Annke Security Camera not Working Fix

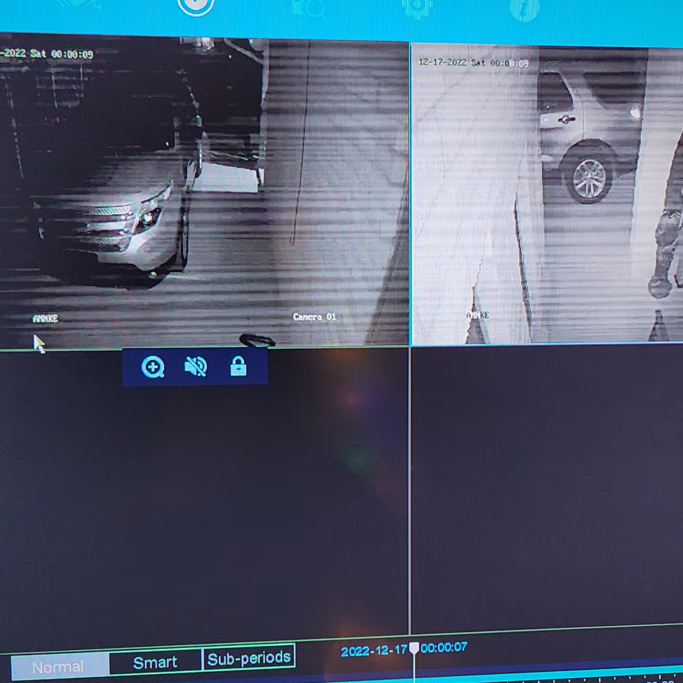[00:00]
okay so I've had issues for the past couple of days with the cameras looking like this during the night time then doing
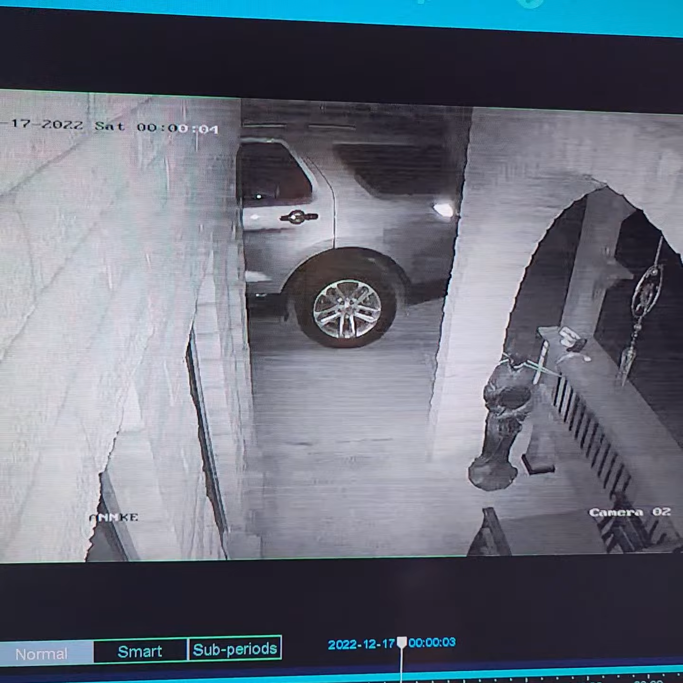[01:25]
like lines like that that's a sign that your power cable is gone bad all you have to do change out your power cable it's only like 10 bucks I was lucky that I have these splitters
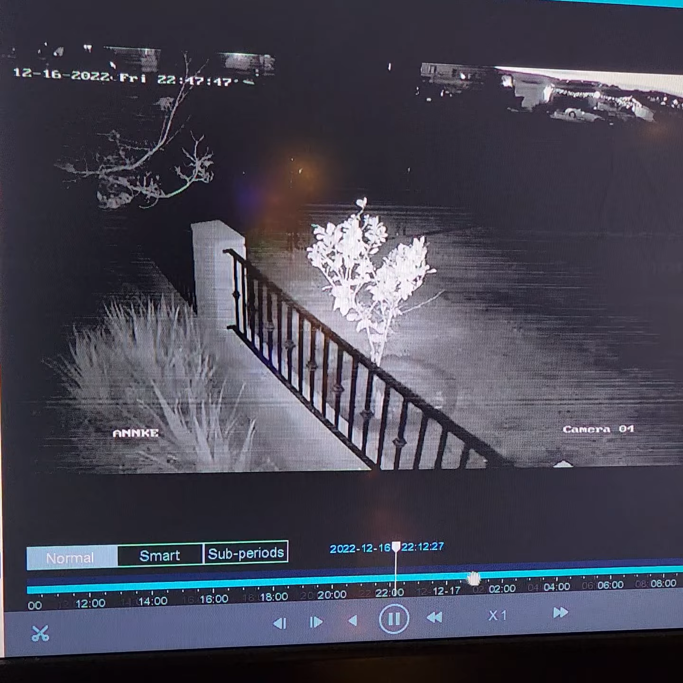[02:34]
and it was it's horrible and that's what it was most of the time see that right there